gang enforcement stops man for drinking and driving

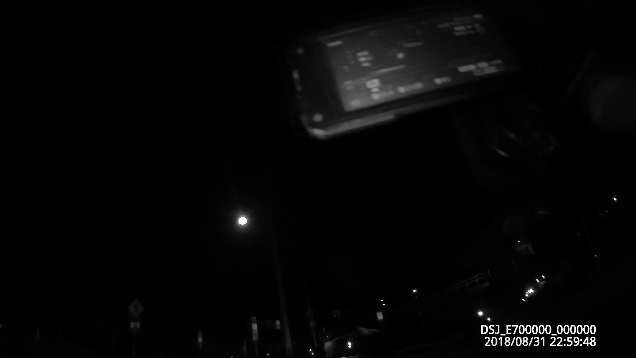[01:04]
There's the other gang enforcement. Gotta have a few more.